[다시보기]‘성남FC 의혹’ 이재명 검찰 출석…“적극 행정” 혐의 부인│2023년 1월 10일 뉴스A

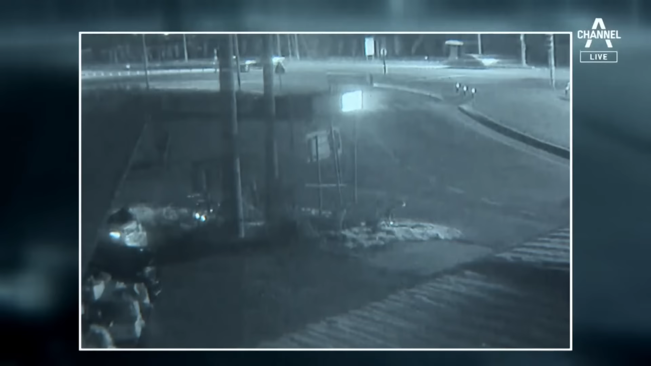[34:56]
빠른 속도로 국도를 달리는 승용차. 거대한 섬광을 내뿜으며 화염에 휩싸입니다.
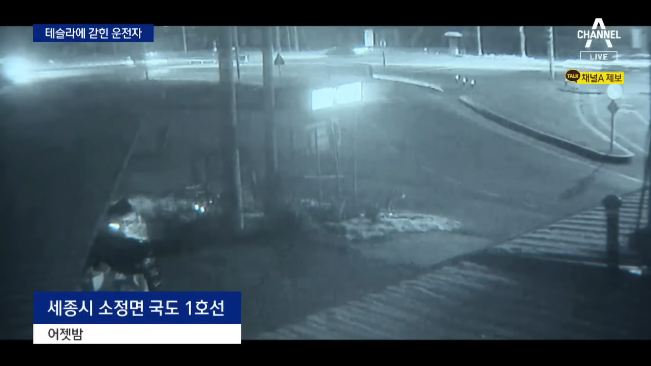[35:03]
CCTV 화면이 순간 하얗게 변하고 주변에 불똥이 튈 정도로 위력이 큽니다.